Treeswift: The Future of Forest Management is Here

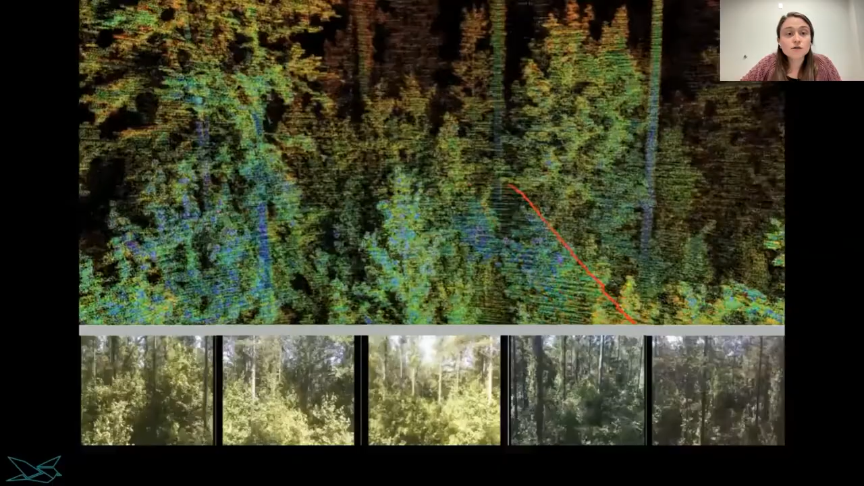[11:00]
That's from our lidar. You can see this beautiful forest reconstruction and that and that from this forest reconstruction, we essentially create that digital record and that digital monument of where these trees are in space,
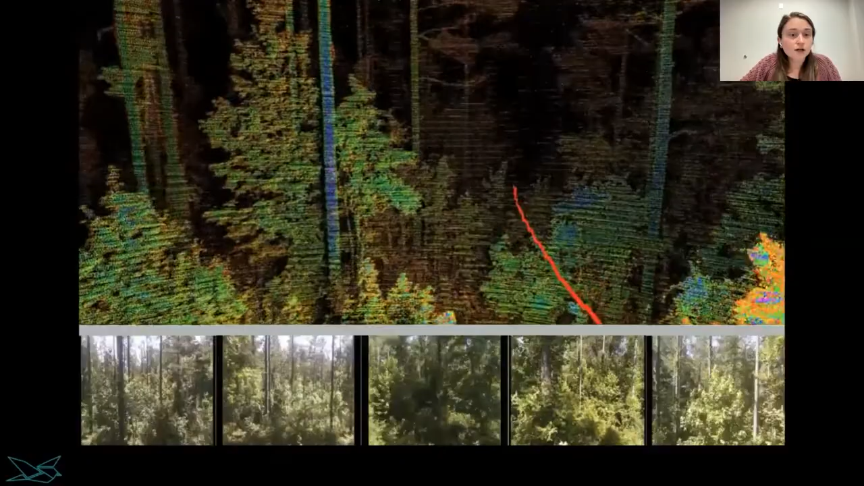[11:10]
which is, is really critical to driving transparency and verifiable measurements, especially when we think about measuring forest carbon and the need for monumented and verified measurements for, for carbon assets that are, that are sold and offsets.
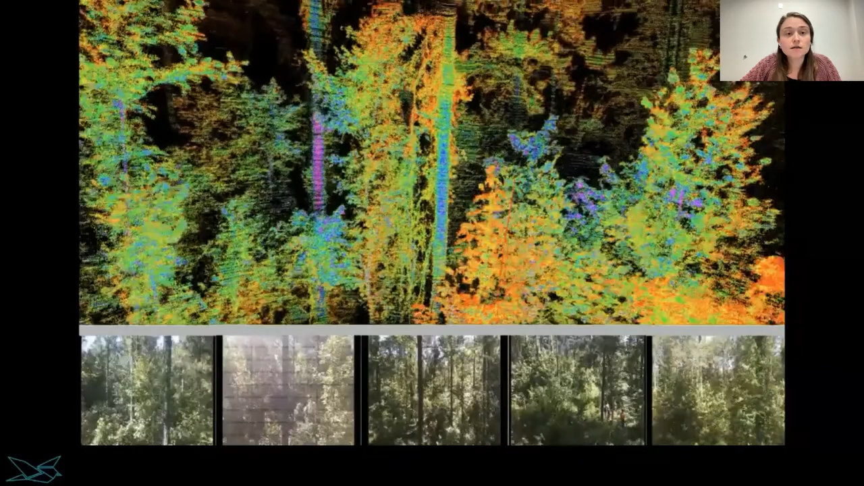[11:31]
We also use imagery as, as part of our, our data pipeline. So you can see the bottom panels populated with images.
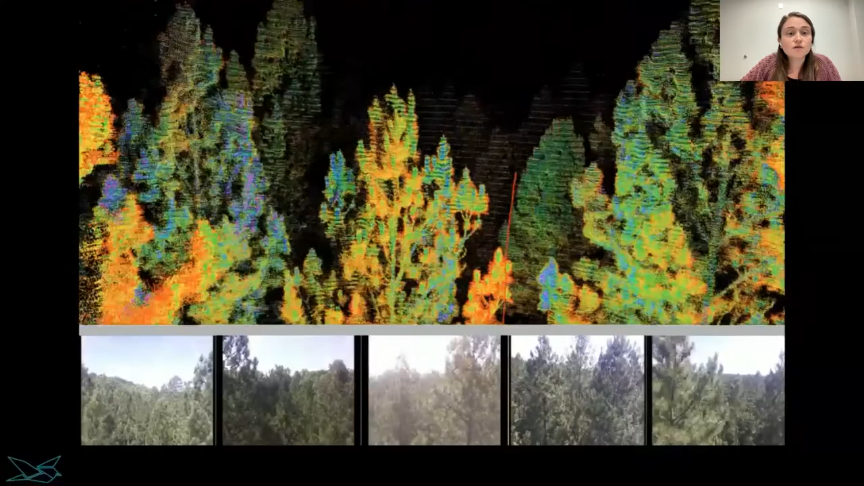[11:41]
And so we don't just use one sensor alone, but multiple sensors. And so currently we,
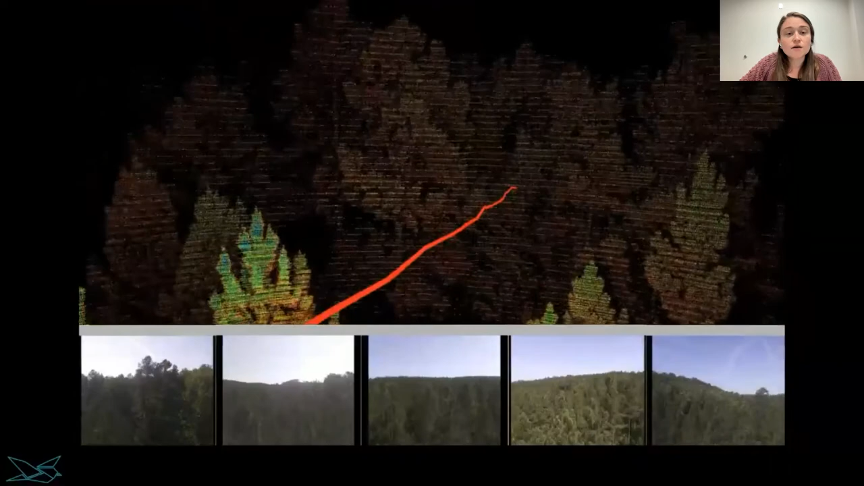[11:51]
we deliver these, these metrics in tabular format to variety of forest stakeholders,
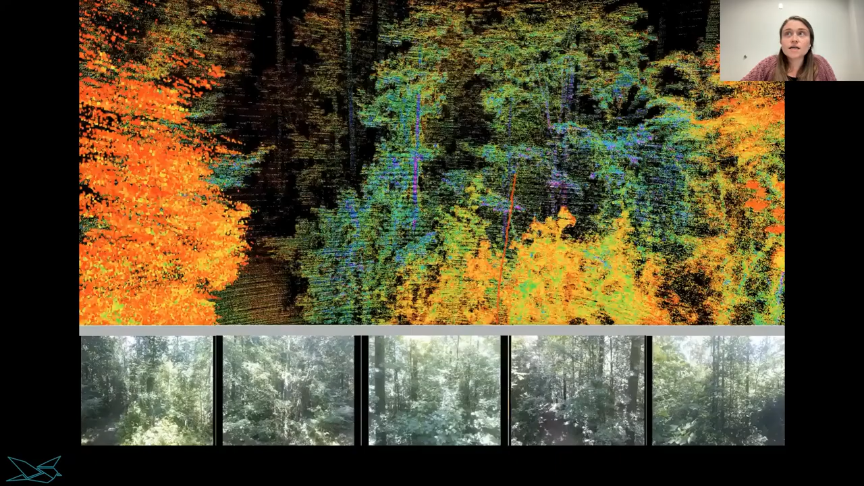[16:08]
So, um, I'll just flip back, uh, quickly so you can see the, the colors too. So in the, the top panel here, um, it's shown, uh, LIDAR data from the LIDAR sensor, and this is a reconstruction. This is, this is actually kind of a semi-processed, uh, data. This isn't necessarily the raw data that's coming out of the sensor. Um, but the, the reason why it's colorized is because there's, uh, various intensities, um, basically of the, of the LIDAR.